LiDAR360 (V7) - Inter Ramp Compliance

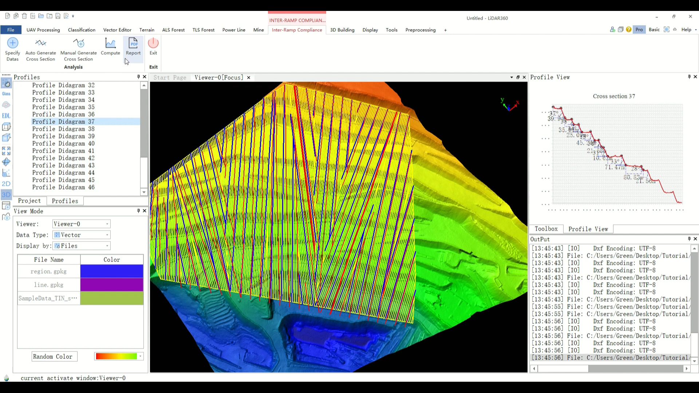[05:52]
You can click the report button to output the analysis results in PDF format.